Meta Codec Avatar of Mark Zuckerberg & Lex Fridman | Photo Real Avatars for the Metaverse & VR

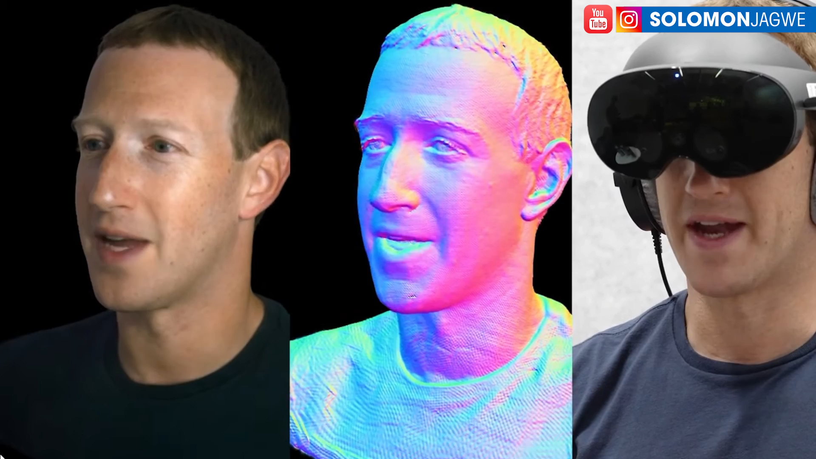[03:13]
And I think that's why this is awesome. So look at this. So this is Mark Zuckerberg's scan in the center. On the left is the Kodak avatar. And on the right is the Quest Pro. I really want to try the Quest Pro. I haven't tried it out yet. And the number of other products that are coming out that are actually utilizing it. Its ability to track the mouth of the person who's wearing it and also the hands. That is one of the powerful features of the Quest Pro. So I'm hoping that they bring this back in the Quest 3.